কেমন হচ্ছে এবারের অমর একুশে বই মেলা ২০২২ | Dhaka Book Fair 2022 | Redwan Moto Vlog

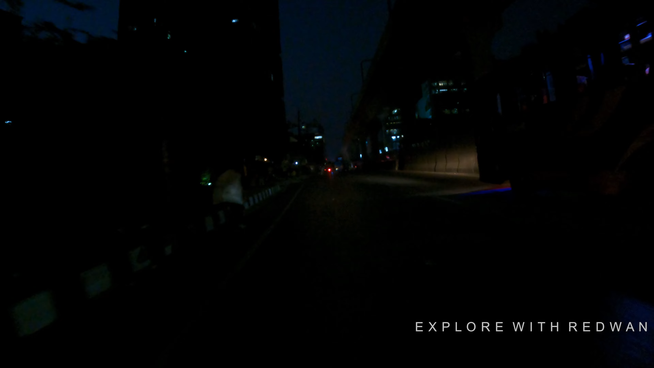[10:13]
যাই হোক, ঘুরতে ঘুরতে একদম সন্ধ্যা হয়ে গেছিলো আর ওরকম লাইট ছিল না ভিডিও করার মতো, তাই আমরা আরেকটু ঘুরে তারপর বের হয়ে গেছি।
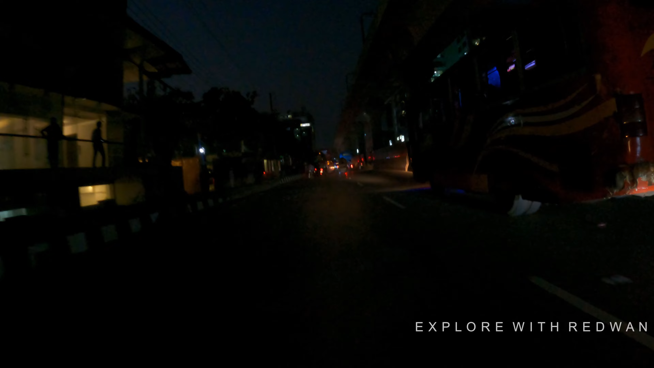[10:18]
আর এরপরে যেহেতু মাগরিবের আজান দিয়ে দিচ্ছে, সো নামাজের একটা ব্যাপার থাকেই, সো বের হয়ে গেছি আর এখন বাসার দিকে যাচ্ছি।